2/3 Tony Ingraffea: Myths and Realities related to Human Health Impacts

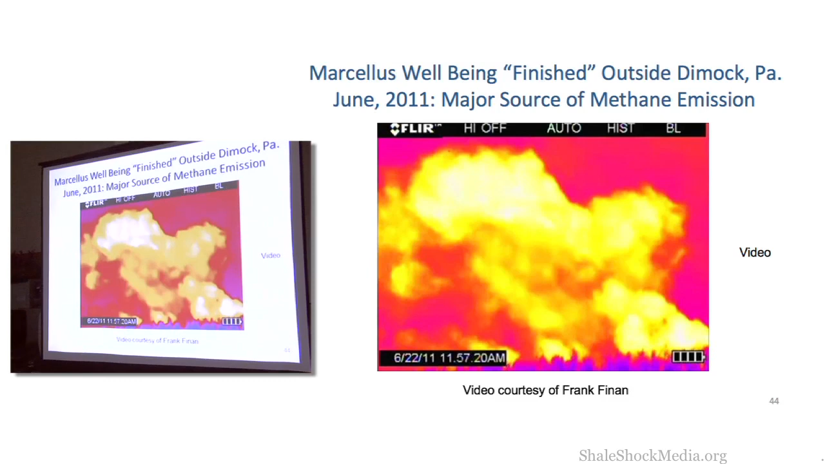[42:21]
And I'll explain what you're looking at here. Everything which is yellow is a hydrocarbon. Okay? Everything which is yellow is hydrocarbon. Notice that it's rising because methane is lighter than air. It's 58% of the density of air. Methane comes out of the ground. Up it goes. It's also hot because it's about 200 degrees Fahrenheit down there. So when it comes up, it's hot. So up it goes.
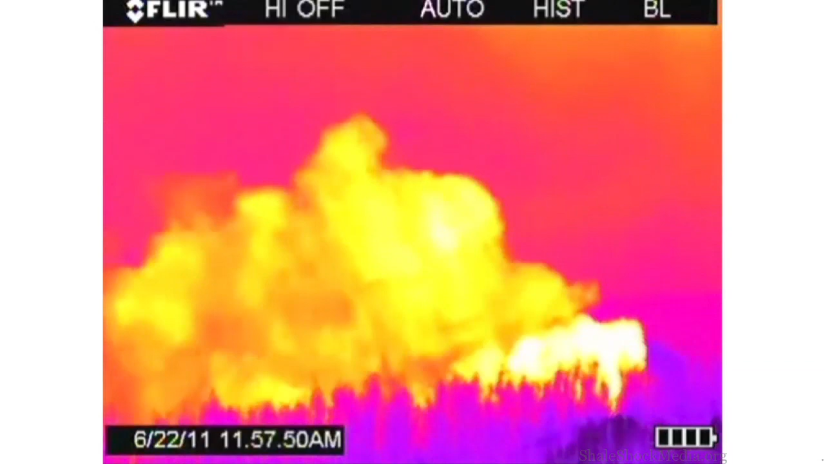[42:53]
Is that just a little leak? Watch. We're going to pan over here now. And you're going to see that same piece of heavy equipment come into the scene.
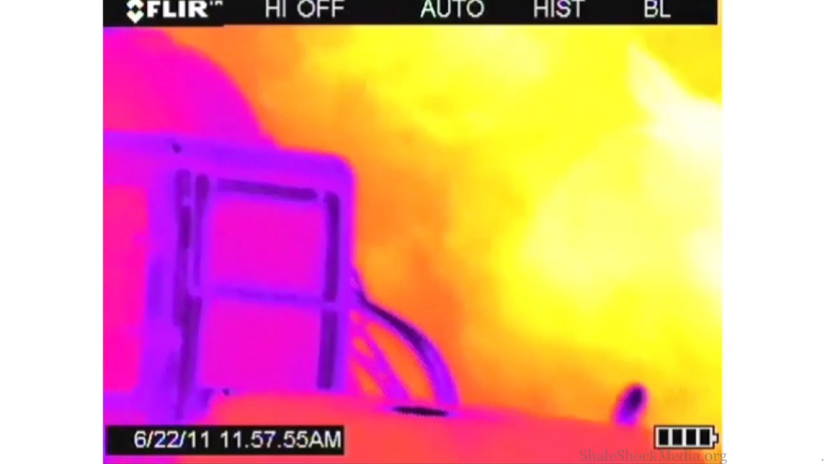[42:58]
There it is.
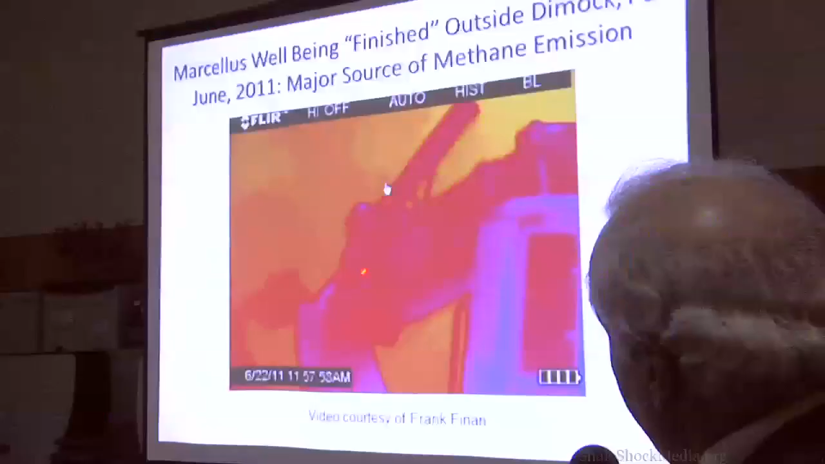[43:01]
So what you're looking at here is not a little pinhole leak.
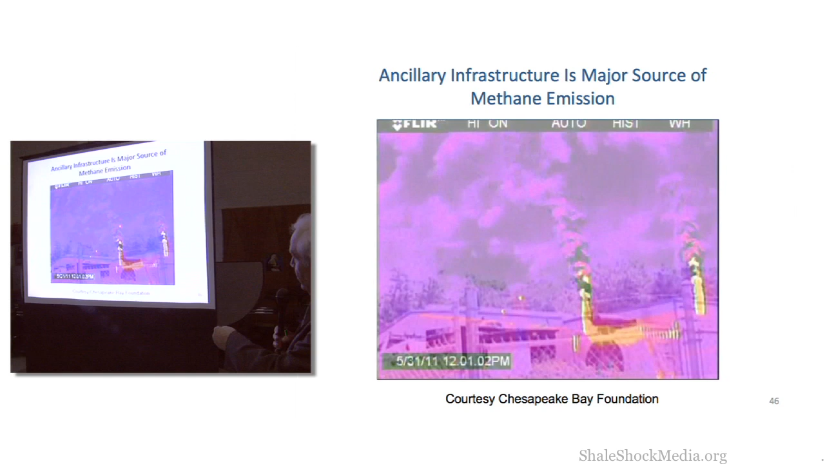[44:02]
This is the so-called vent stack. What you're seeing here in purple is methane. Gas also leaks through pipelines.